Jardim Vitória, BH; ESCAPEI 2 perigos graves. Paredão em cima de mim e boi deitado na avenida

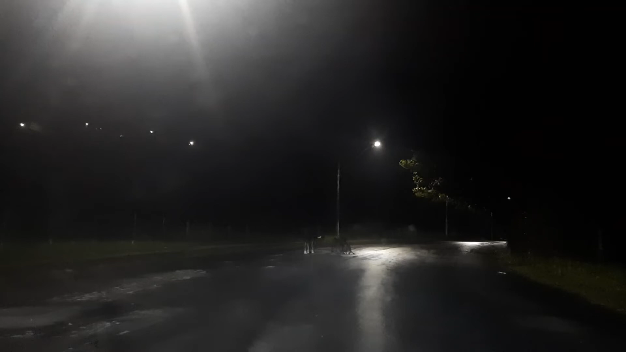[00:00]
Imagina isso, olha Você faz a curva no estado Aqui tá iluminado ainda, né?
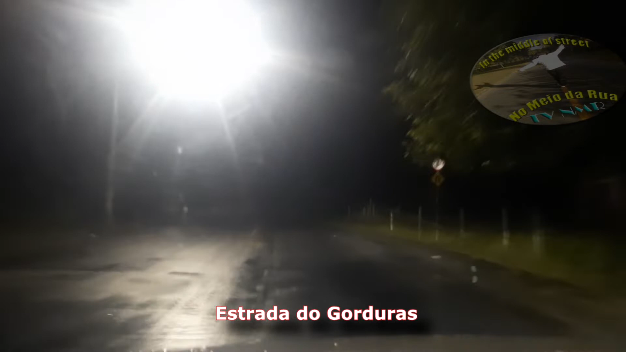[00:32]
Dois bitelão preto Se você estivesse aqui, ó Deitado nessa curvinha aqui Você só ia ver o vulto
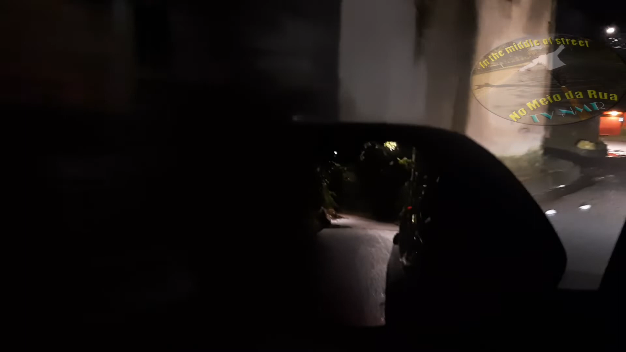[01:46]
olha Parece que tava bloqueado ali Tem dois blocos ali Marcando o bloqueio Será que o povo daqui tirou o bloqueio?